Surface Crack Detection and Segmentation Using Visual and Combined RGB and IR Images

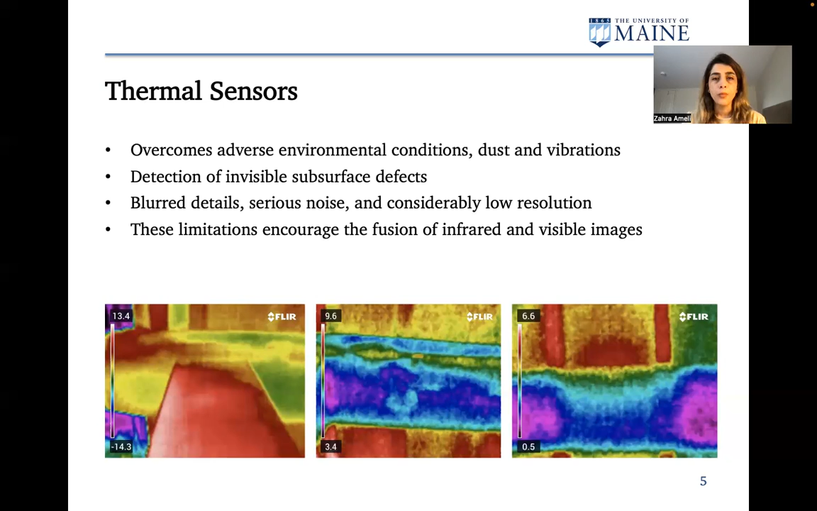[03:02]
So this limitation encourages us to fuse infrared and RGB images to a single image. And in this way, we can take advantage of both these imagery techniques. So in this study, we use a Fuller C5 camera, which is able to capture RGB and infrared images.